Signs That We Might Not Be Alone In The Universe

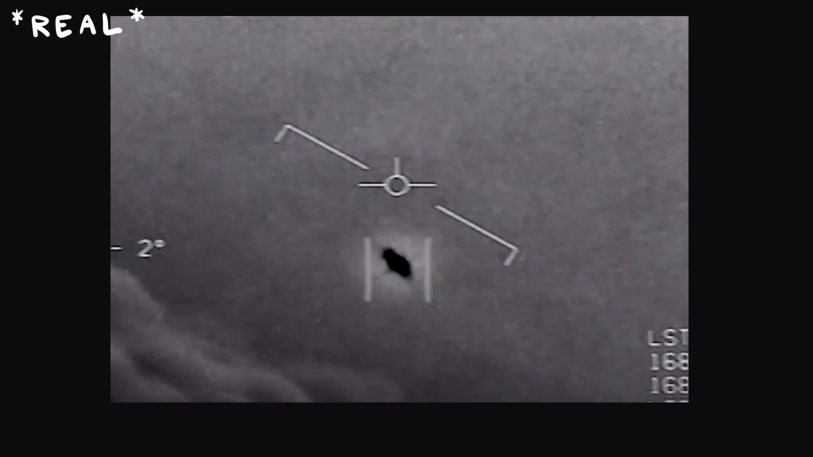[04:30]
The videos showed strange shapes, small, fast-moving objects that didn't look or behave like anything we've built. One zipped against the wind at impossible speeds,
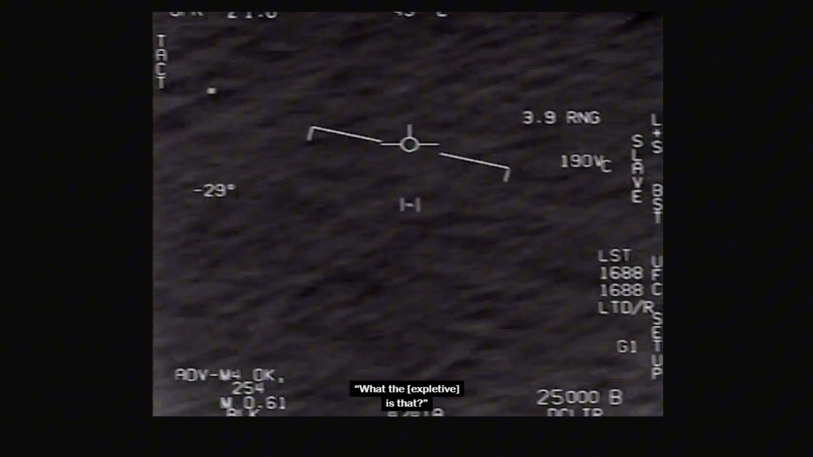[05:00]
One pilot, seeing a spinning oval object move across the ocean, could only say, what the hell is that thing?